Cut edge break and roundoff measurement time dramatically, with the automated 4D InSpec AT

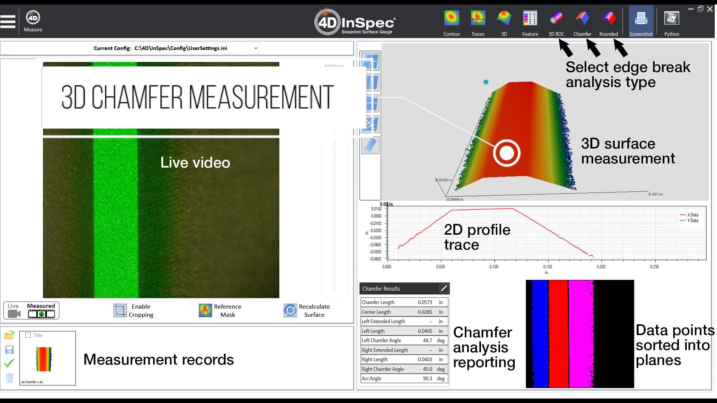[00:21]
calculate the amount of material removed, and measure the slopes and radii of the edge break surface. A complex part like this one that has 32 callouts for edge break and dot peen can be inspected with a robot in under 2 minutes.
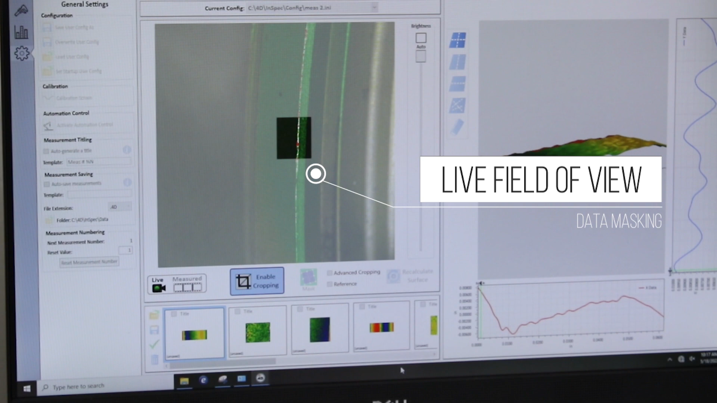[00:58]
You can easily program a field of view mask that best fits the geometry of the chamfer you're inspecting, using a different cropping mask for each location.